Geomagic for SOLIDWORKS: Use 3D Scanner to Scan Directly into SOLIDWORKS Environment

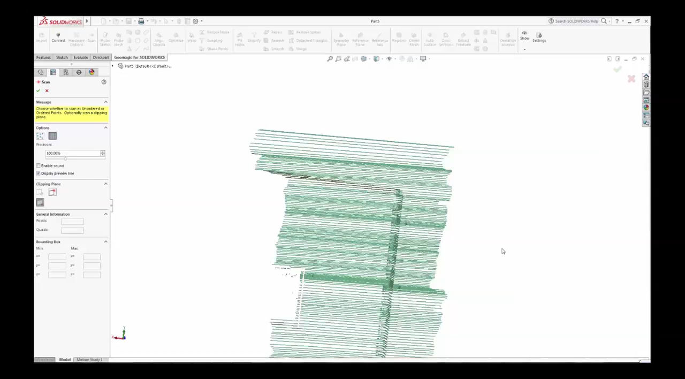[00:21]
Geomagic for SOLIDWORKS supports direct scanning from a range of 3D scanner vendors,
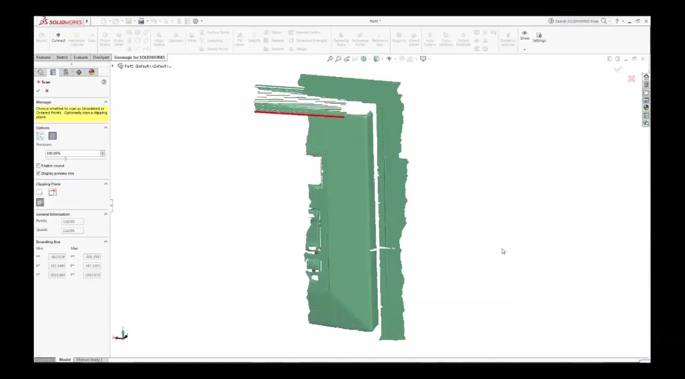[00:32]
including Pharo, Hexagon,
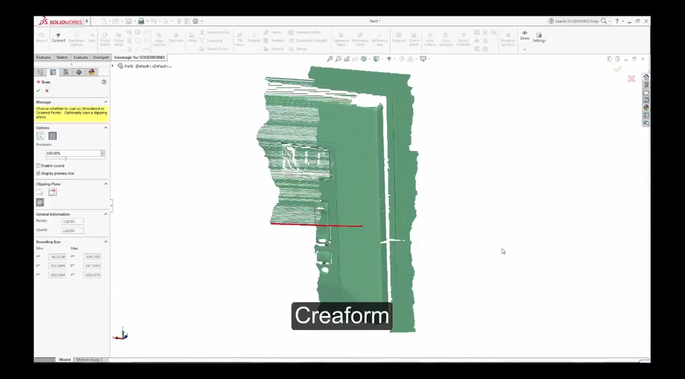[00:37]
Creaform, Artec, Nikon, and 3D Systems Capture Scanner.
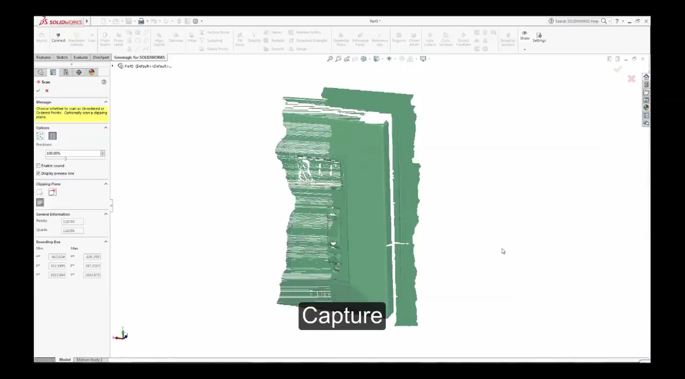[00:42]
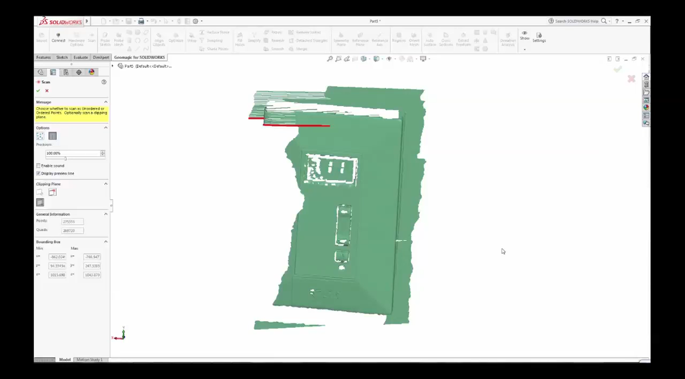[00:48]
Using these tools, the ScanPoint clouds are created directly inside SOLIDWORKS,
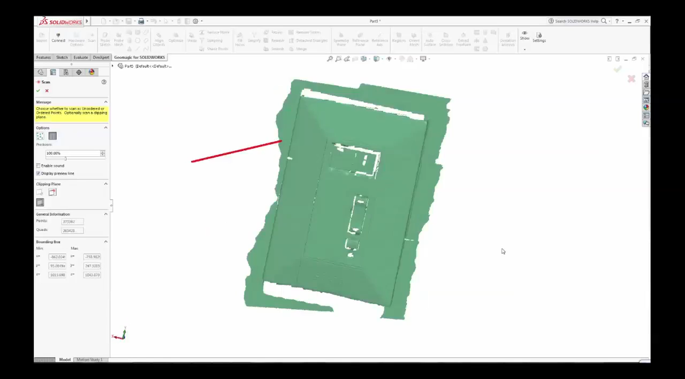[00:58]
creating the shape that will form the basis of your solid or surfaced CAD model.
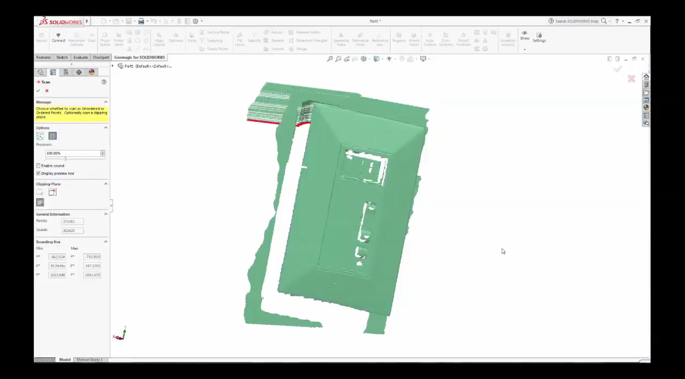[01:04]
When you have thoroughly scanned your part, save it as a SOLIDWORKS file, and you are ready to use the next set of tools in Geomagic to create your CAD data.